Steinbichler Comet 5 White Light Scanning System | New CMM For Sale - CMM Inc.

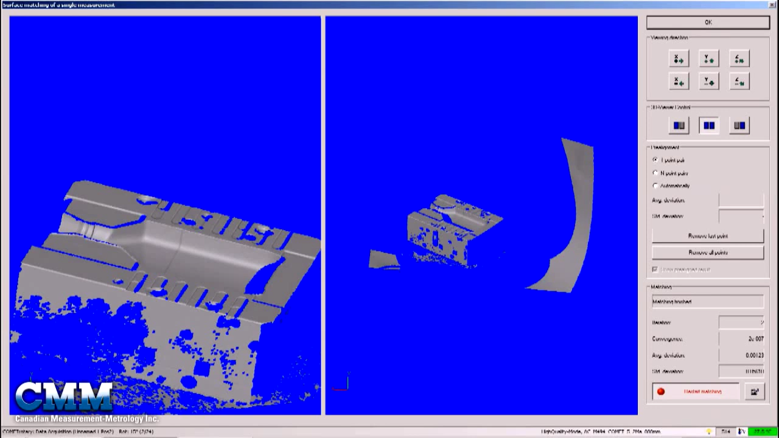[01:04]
Integration of video and 3D view on the main menu provides a simple-to-operate interactive analysis of the part being measured.
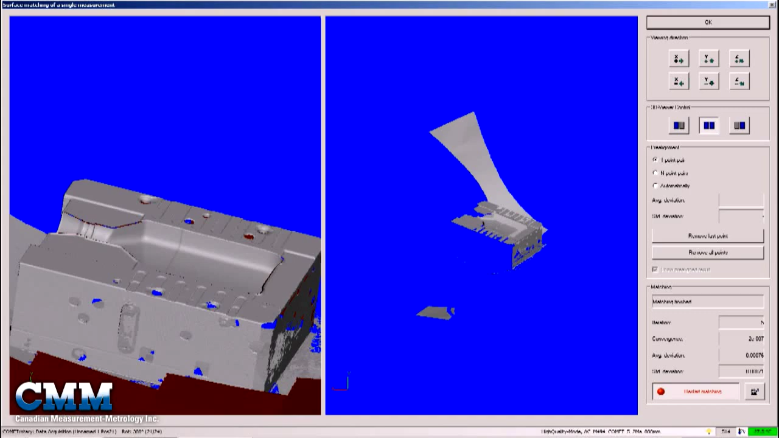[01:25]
Conventional scanning systems have been lucky to give results in the 80-plus micron range.